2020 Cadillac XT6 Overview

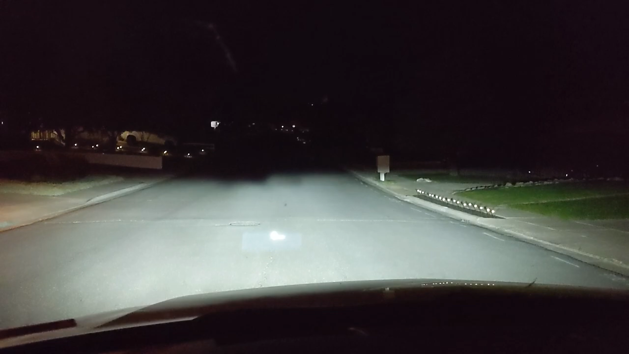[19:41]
the cadillac has an optional infrared camera so right now these are my regular headlights those are my brights and if you come down here
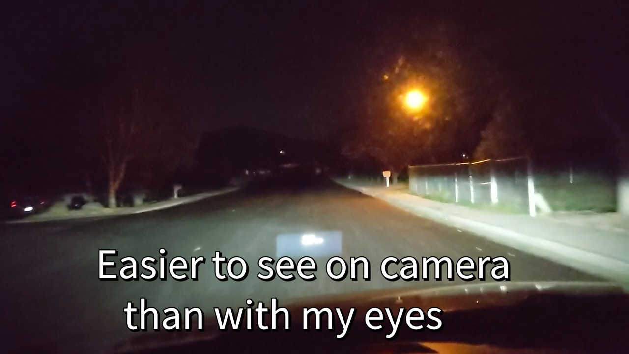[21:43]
but yeah i doubt there's any way that's going to show up on camera that's really cool though i can't believe it sees that far
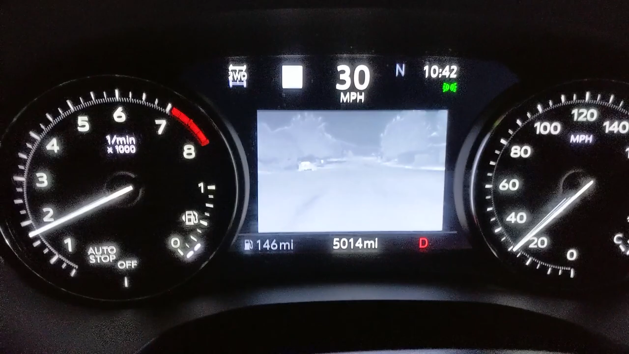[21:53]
the one downside to this system is that it's not projected onto the heads-up display
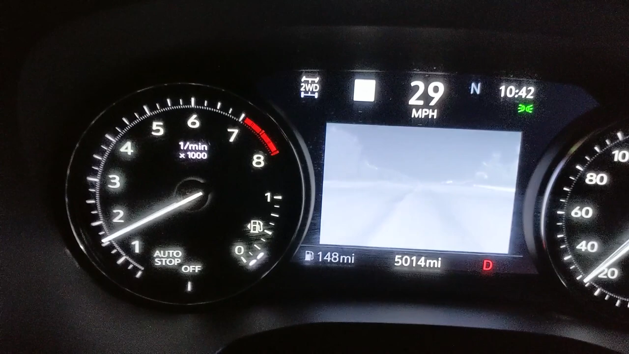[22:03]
as great as the night vision system is i think it's an option i would
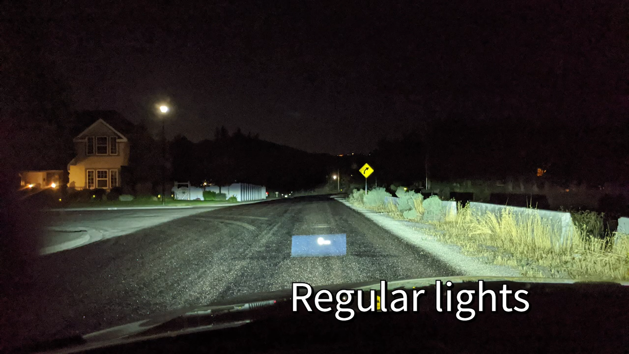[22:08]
bypass just because you have to look down at the gauge cluster and you can't look through the windshield
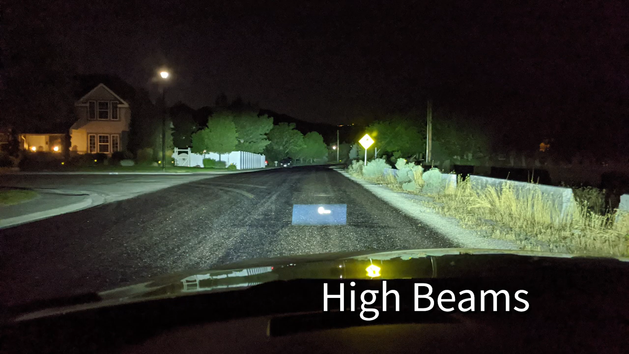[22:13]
that reduces its usability significantly for me and just takes it off